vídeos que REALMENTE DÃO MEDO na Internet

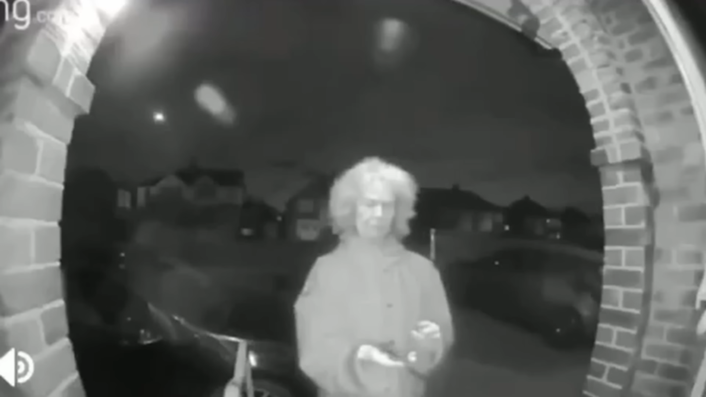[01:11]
É de madrugada, o cara que postou isso falou que era em torno de 2 a 4 da manhã e uma senhora simplesmente chegou na porta dele, uma senhora que ele não conhece, e ficou com uma faca mexendo de um lado pro outro. Quando eu vi isso pela primeira vez, eu achei que, obviamente, ela tava em algum delírio relacionado a drogas, mas vocês podem perceber que várias vezes ela olha pra trás como se estivesse, sei lá,
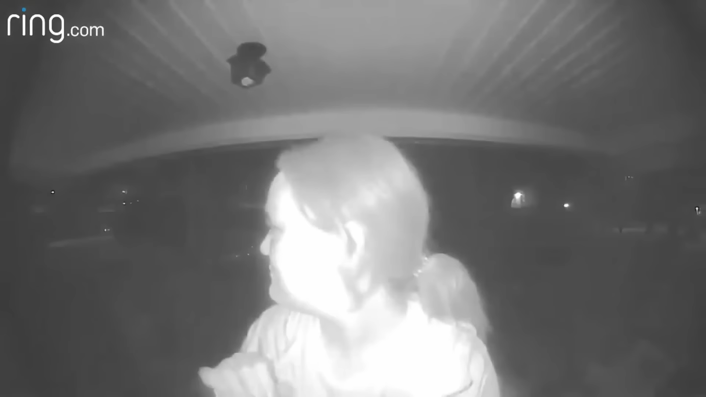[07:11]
Onde ele simplesmente acordou no meio da noite com uma mulher que ele não conhecia. Fazendo coisas estranhas na frente da câmera dele.
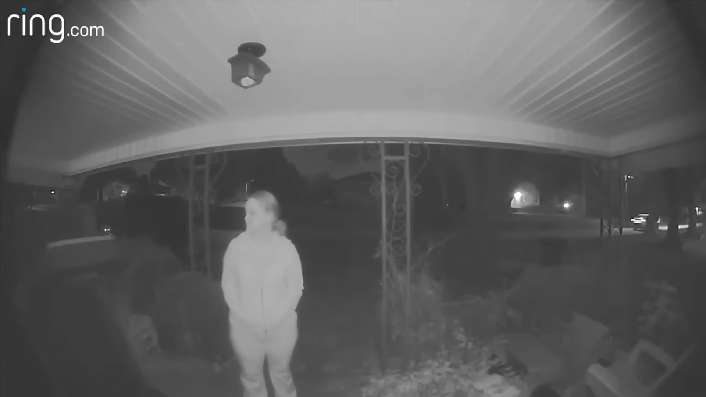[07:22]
Que puta merda, esse aqui não é tão assustador quanto os anteriores. Mas imagina se você acorda com uma notificação de que tem alguém na sua porta. E aí a pessoa simplesmente tenta colocar a câmera e a campainha dentro da boca. É meio estranho.
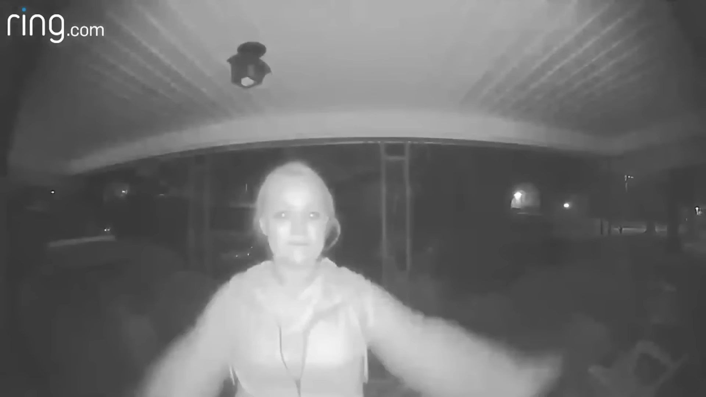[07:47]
Sem contar que igual os outros dois casos que eu mostrei, a moça também parecia estar ou sobre o uso de substâncias ou tendo alguma espécie de surto.
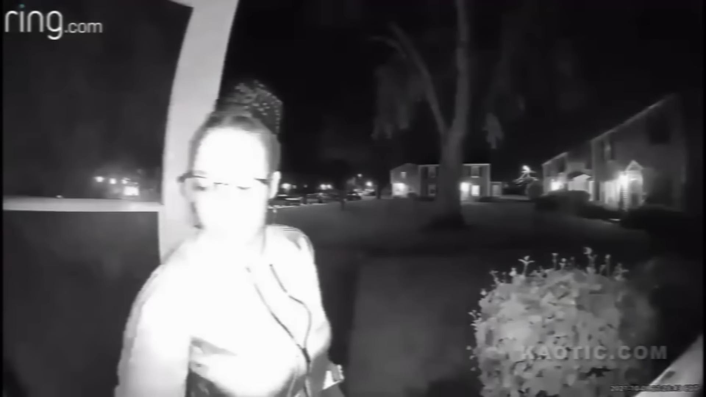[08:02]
Aqui a moça tava chegando de noite em casa, abriu a porta normal. Quando de repente corre dois malucos dentro da casa dela.
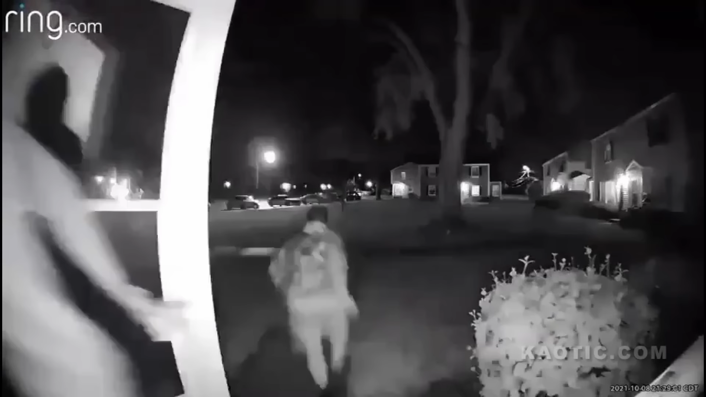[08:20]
Como vocês viram, isso foi obviamente um assalto. Mas podia ser muito pior.
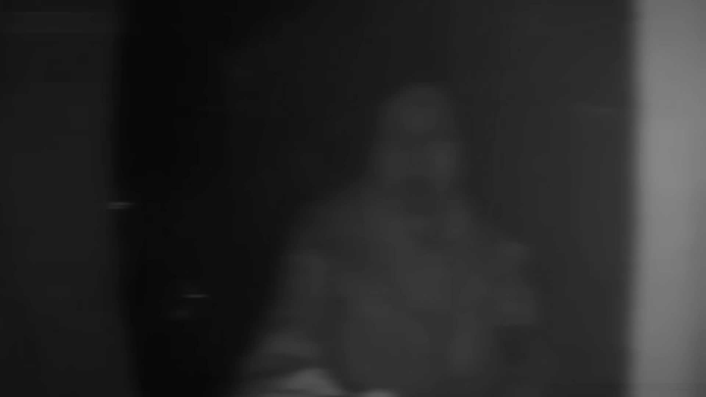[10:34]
Aqui é outra situação bem estranha porque o cara não estava em casa. Uma mulher que ele não conhece segurando um guarda-chuva. Porque o fato dela estar segurando um guarda-chuva faz eu pensar que ela está minimamente sã. Mas era tarde da noite, era um dia chuvoso. A mulher estava com guarda-chuva. Era uma mulher que esse cara não conhecia. E por algum motivo ela estava com a boca aberta como se estivesse gritando. Mas o vídeo só tem silêncio. E o próprio cara disse que não tinha barulho nem grito nenhum. Esse tipo de assustador aqui me pegou pelo desconhecido, pela curiosidade.
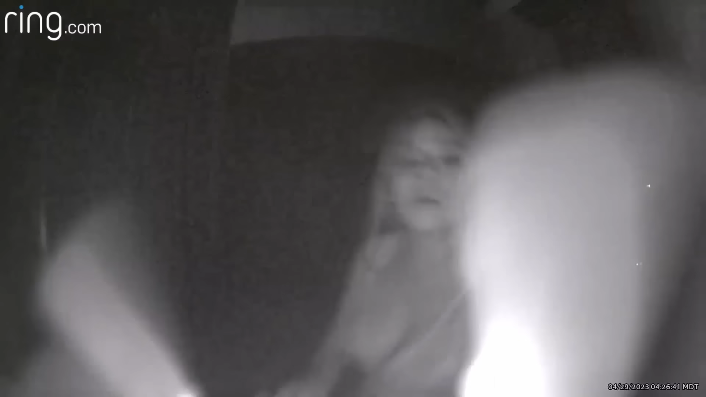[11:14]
Esse cara estava em casa sozinho quando uma mulher começou a bater na porta dele. Como se ela estivesse fugindo de alguém.